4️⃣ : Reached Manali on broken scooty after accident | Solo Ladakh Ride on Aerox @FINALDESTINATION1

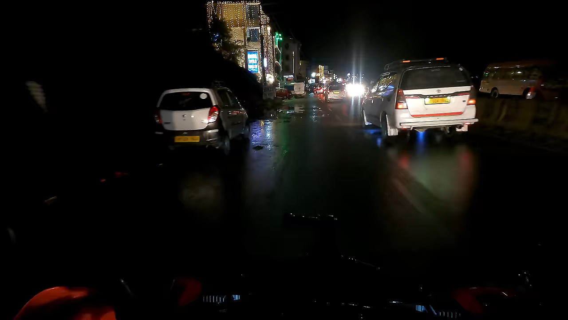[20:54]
होटल बियर्स वैली है क्या, पार्किंग स्पेस नहीं है, सब ओपन ऑन रोड है।